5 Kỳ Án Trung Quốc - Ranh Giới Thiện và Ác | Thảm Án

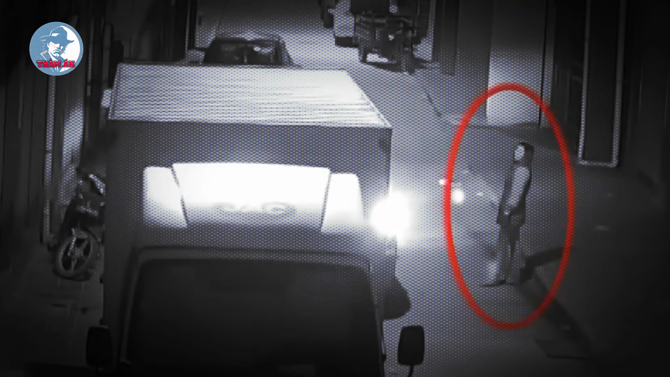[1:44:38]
Theo thói quen của người dân địa phương vào khoảng thời gian đó mọi người thường đã đi ngủ cả rồi thời gian Trương Sơn ra ngoài vào buổi tối và đồ mang theo đều khá đáng nghi
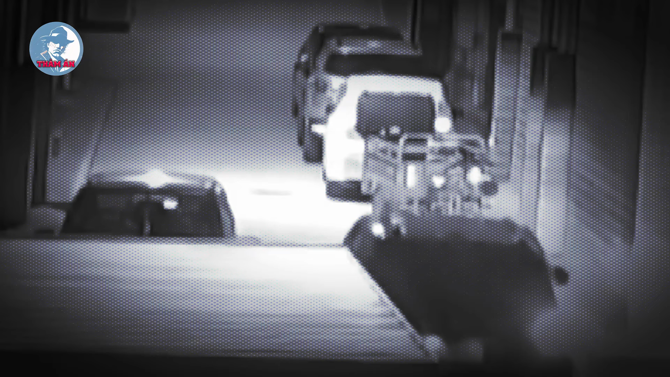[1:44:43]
Khoảng 2 tiếng sau tức là vào khoảng 1 giờ hơn dạng sáng ngày hôm sau Trương Sơn lái xe trở về tuy nhiên lúc về nhà chiếc túi đăn màu trắng đã biến mất Trương Sơn đã đi đâu trong khoảng thời gian dài như vậy